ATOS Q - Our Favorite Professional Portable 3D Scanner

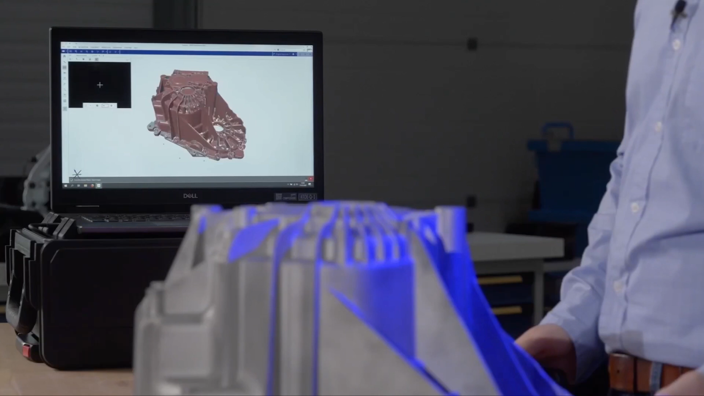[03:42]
You get the benefit of high resolution, precise coverage on complex geometries, and minimized noise levels.